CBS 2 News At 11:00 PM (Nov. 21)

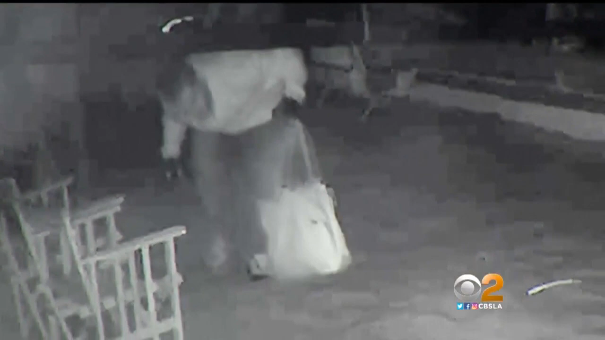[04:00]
THIS SECURITY VIDEO SHOWS TWO MEN WHO RANSACKED A BEACHFRONT HOME IN MALIBU, TAKING $1 MILLION WORTH OF JEWELRY AND COLLECTIBLES. THE STUNNING CRIME HAS THE HOMEOWNERS SEEKING JUSTICE.
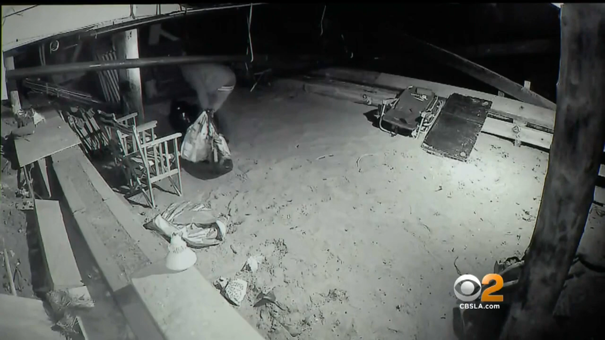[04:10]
WE JUST COULDN'T UNDERSTAND HOW THAT COULD HAPPEN. I MEAN, THIS PLACE IS UNDER LOCKDOWN.